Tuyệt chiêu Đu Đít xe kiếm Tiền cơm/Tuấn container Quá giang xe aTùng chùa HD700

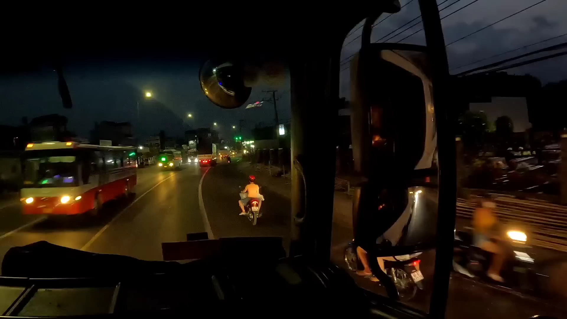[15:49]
Tại vì giờ này gấp giờ buộc mấy xe râu phải phải chạy để kịp giờ đó. Ngày mai á hả? Đây là phút gia kiểm cả nhà. Qua đây là ngày mai tàu đông đầu mới vô. Cái trái là cây xăng Thanh Sơn. Cây xăng này rất là quen thuộc đúng không cả nhà?
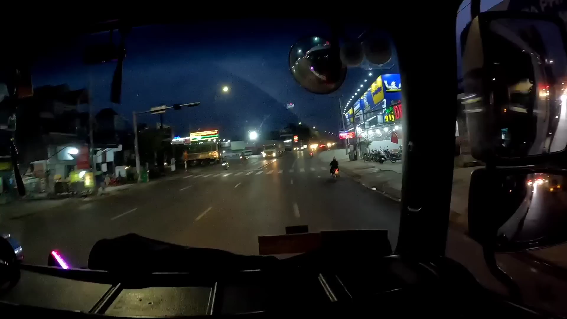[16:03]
Tao thấy giờ mình qua khỏi cái xăng Thanh Sơn này có chừng mấy cây số rồi tới ngã tư Dầu Dây.
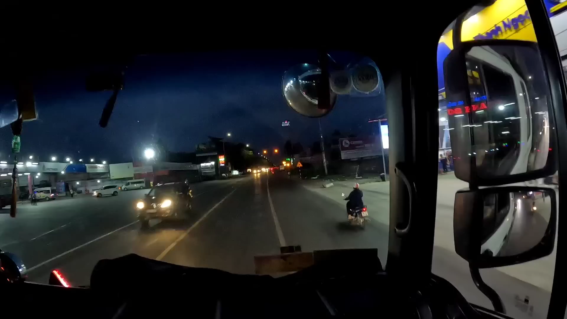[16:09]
Tao thấy nó là thật không.
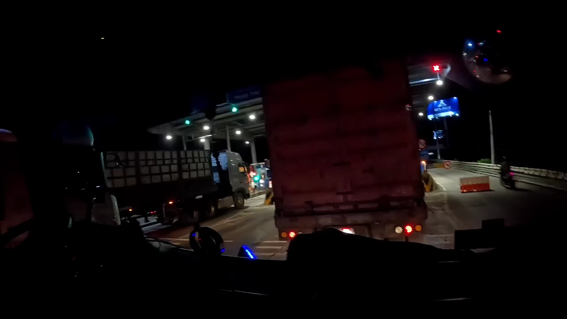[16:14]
Giờ anh em đang tới trạm thu phí Long Thành nha cả nhà. Này còn khoảng mấy cây số nữa là tới Vedan nè. Giờ bám theo xe này để đỡ tốn vé nha mọi người. Đó, qua vậy là mình đỡ tốn được 157.000.
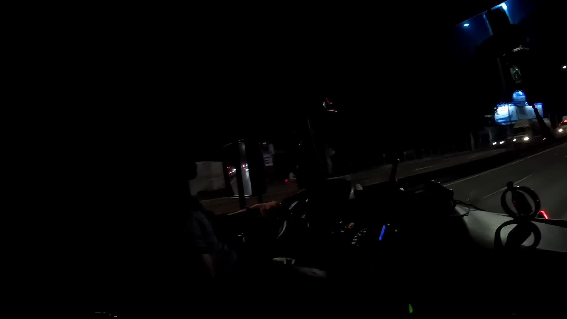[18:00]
Thắng gấp đi mình phải thắng. Mình lúc nào mình phải nhìn cái đít đó. À. Quá dữ dằn luôn. Một tuyệt chiêu mới. Hôm nay mọi người để mở rộng thêm tầm mắt à, biết thêm một cái hay mới nữa. Giờ anh em qua đây là bánh bao 69 hai bên luôn à. Chuẩn bị vô cảng Gò Dầu. Cảng Gò Dầu thì cũng quay nhiều rồi, cũng không có gì đặc biệt.
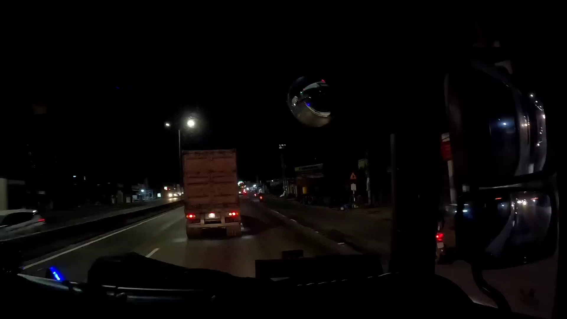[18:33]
Chọn thôi để chậm. Xe bò đường phố về đêm vắng em. Cái đứa Vũng Tàu này là cũng là một cái nôi của xe công á mọi người, rất là nhiều xe đầu kéo và nói chung là cái ngành vận tải ở Vũng Tàu cũng mạnh lắm, tại vì khu công nghiệp rất là nhiều.